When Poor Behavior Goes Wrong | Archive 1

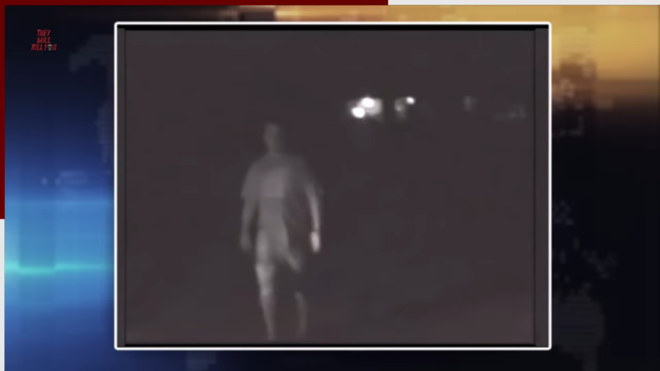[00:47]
The man was still on the phone with police dispatch and told them, I have to defend myself. Even though none of the men from the party had weapons,